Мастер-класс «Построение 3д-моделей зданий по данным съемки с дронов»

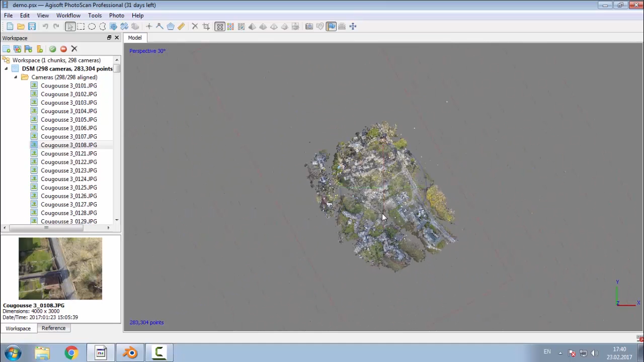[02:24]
Это у нас отснятая участок сцены. Я его немножко пообрезал, чтобы был симпатичный.
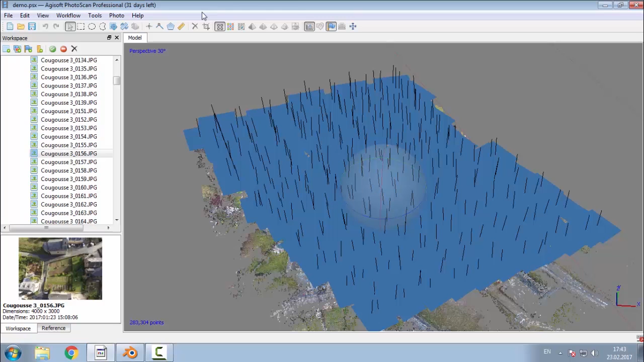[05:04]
Компьютер довольно быстрый, но все равно это там полчаса у нас займет, зачем нам это нужно сидеть смотреть в никуда. Снимки выровнялись, построилось сначала вот разреженное облако, дальше плотное облако.
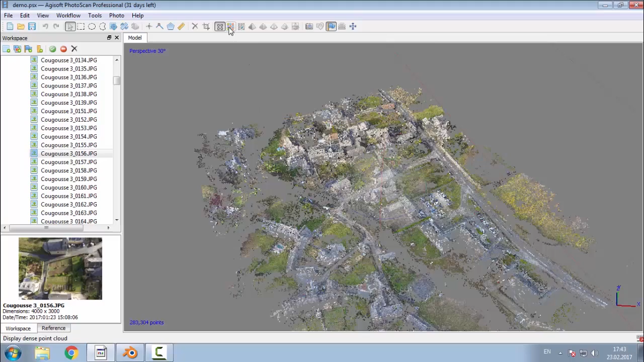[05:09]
Из плотного облака я оставил только вот наш нашу церковку. Вот она вот такая красивая.
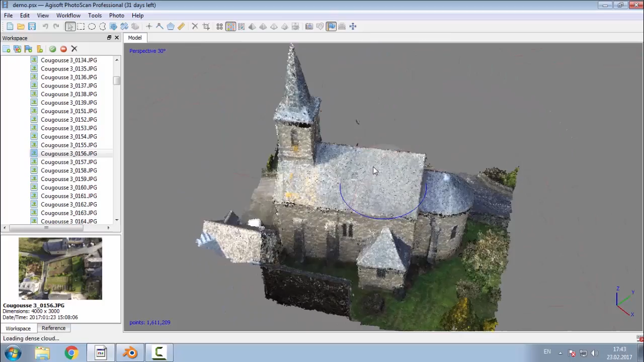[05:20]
На самом деле не очень красивая, как видите. Например, часть точек потеряна, потому что недостаточно перекрытия снимков вот под крышей тут. Часть, как видите, есть вылеты
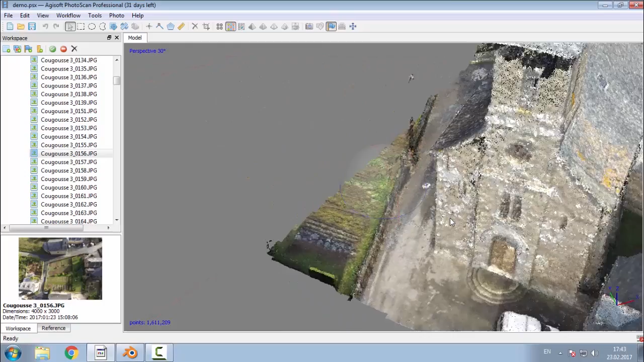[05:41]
каких-то групп точек, то есть это некорректно восстановленные. Что еще? Ну и в целом она такая немножко побитая жизнью. Тут вот
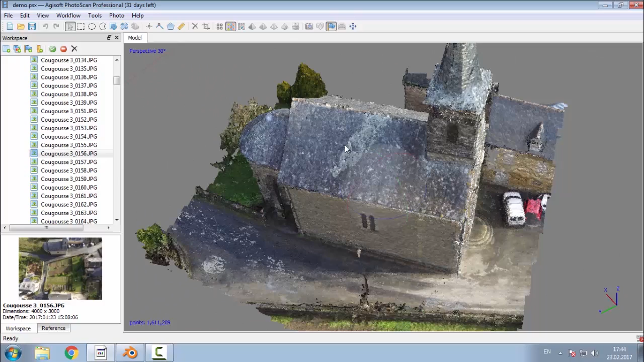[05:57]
какое-то пятно на крыше появилось, хотя в оригинале, как вы видите, его не было.
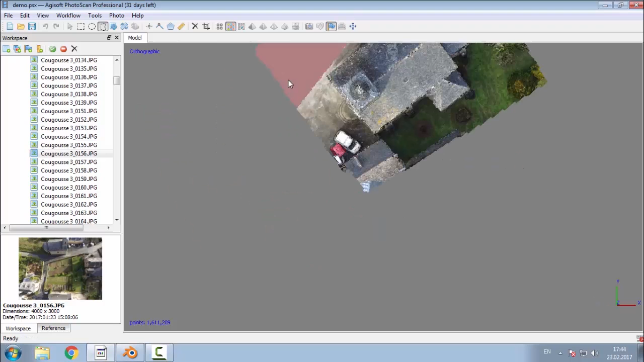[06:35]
врешь. Часть того, что нам не нужно, поудаляем.
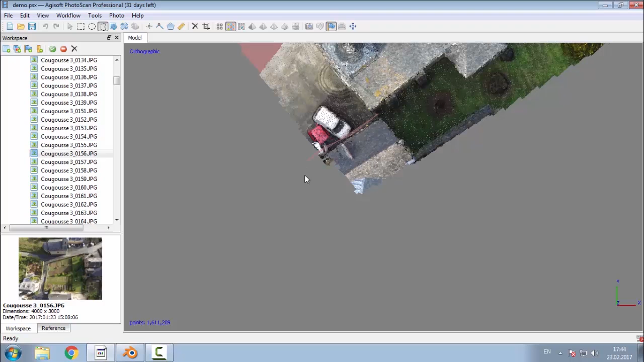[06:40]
То есть фактически выделить и удалить. Оставим более-менее нашу церковку.
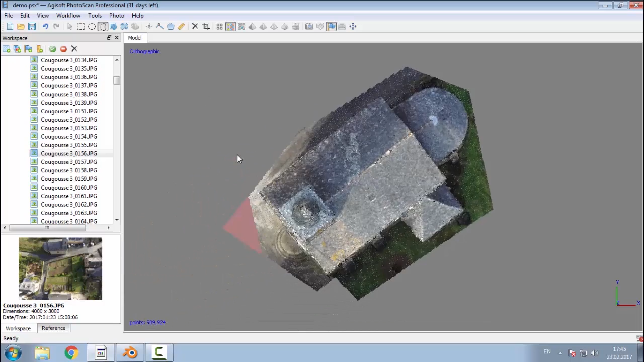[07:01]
Вот, как-то вот так-то.
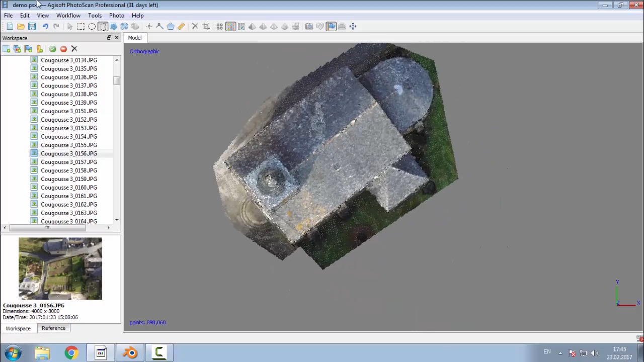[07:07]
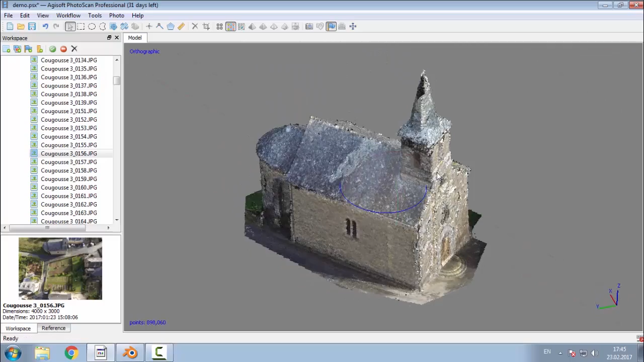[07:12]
И удалим вот этот вылет, потому что это явный артефакт.
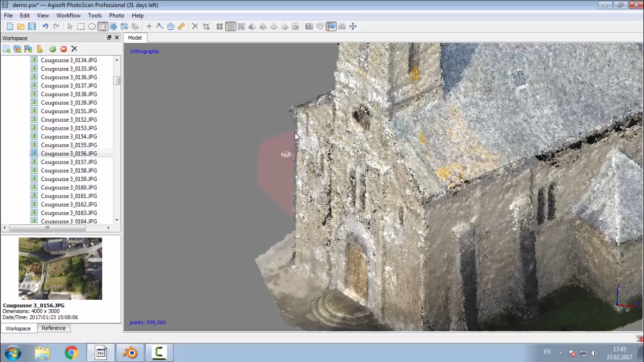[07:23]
Тут его быть не должно. А даже если это действительно какой-то элемент, то, ну, этого мы не узнаем никогда, потому что он некрасиво восстановился.
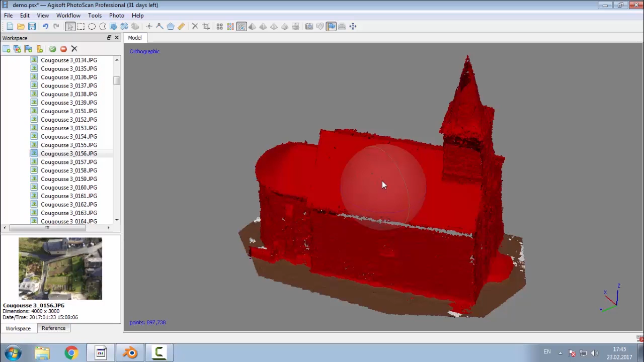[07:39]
Тут это уже классифицированное как здание.
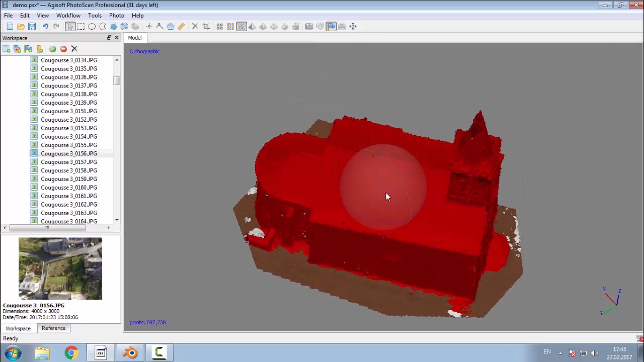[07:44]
Тут немножко грубая классификация, она не для того делалась. Поэтому
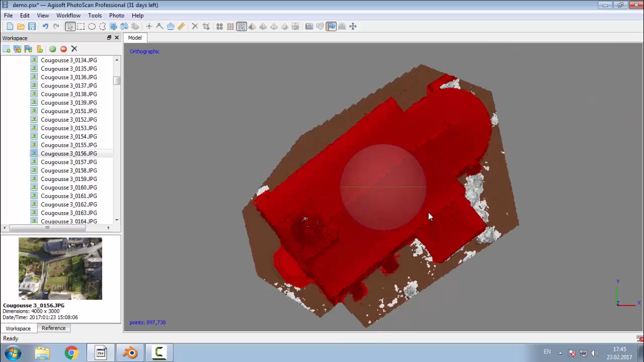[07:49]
сейчас я уберу кусочек заборчика, который...